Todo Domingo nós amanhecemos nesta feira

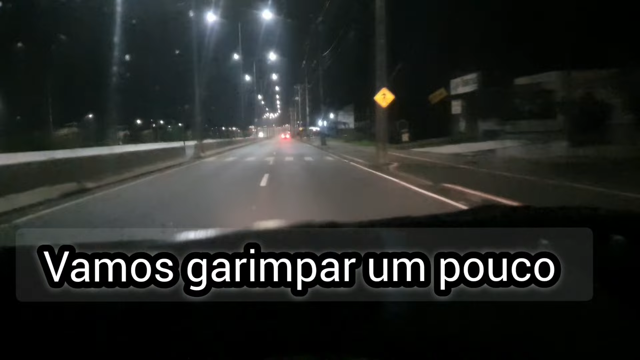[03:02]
Vamos aqui acelerando juntamente o portalzinho. O portalzinho que foi dormir lá na casinha dos rádios, rapaz do céu. Você tá doido? Mas vamos aqui acelerando com os dois pés.
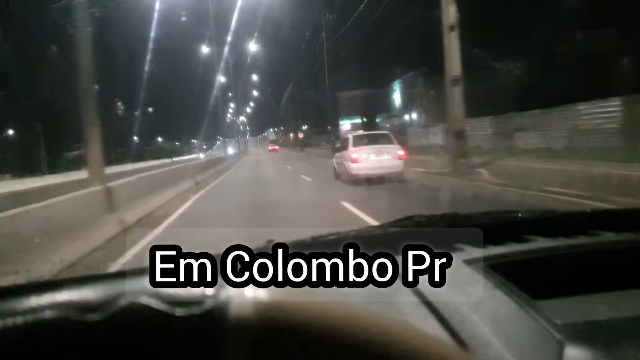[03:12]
Deixando aqui Pinhais na saudade. Daqui a pouco, Colombo, que felicidade, né?
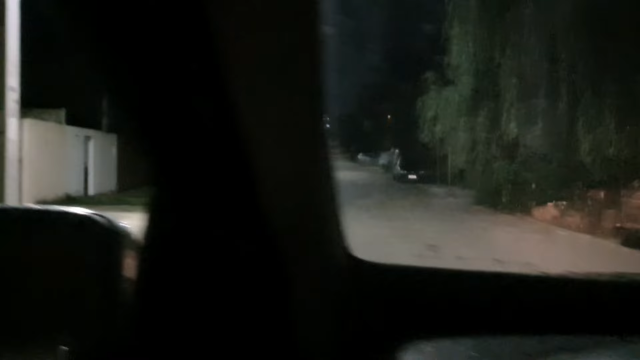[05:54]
Os galizé tá cantando. Primeira entrada também dá pra estacionar aqui nessa rua. Aí, nessa rua aqui também dá pra estacionar, ó.
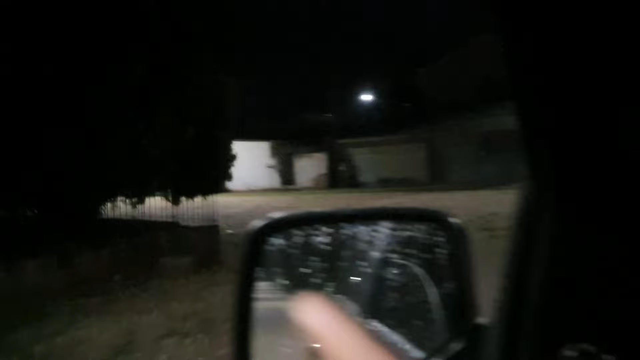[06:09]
Mas eu vou aqui na de cima aqui.
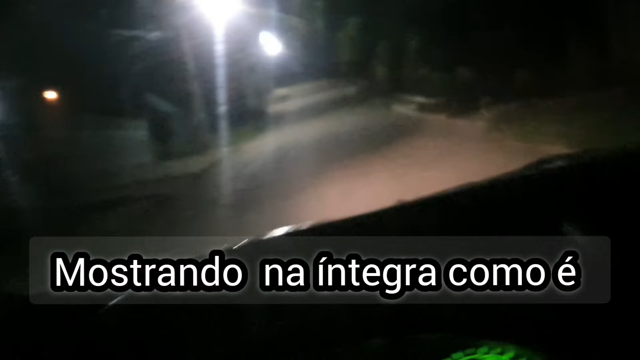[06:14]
Tem mais uma aqui, ó. Essa aqui, ó. Deixa ele aqui. Aí já tem um trio que sai ali, ó.